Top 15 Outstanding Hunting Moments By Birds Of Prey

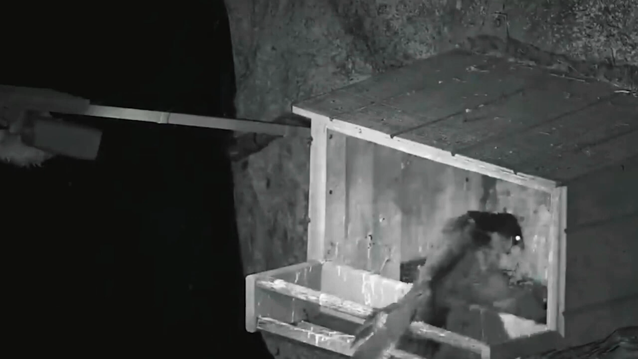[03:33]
This great horned owl attacks a peregrine nest while the mother is not there and tries to snatch the babies.
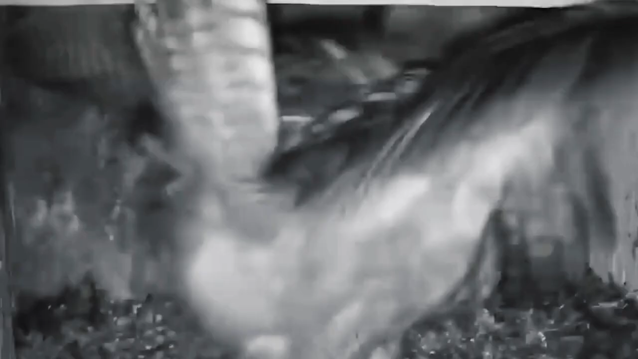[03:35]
The owl grabs one of the falcons and takes off.
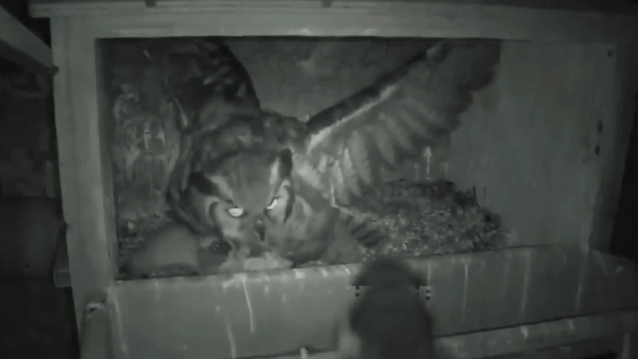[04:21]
Unfortunately, things do not always go well for these adored live campers, as you can see in the video.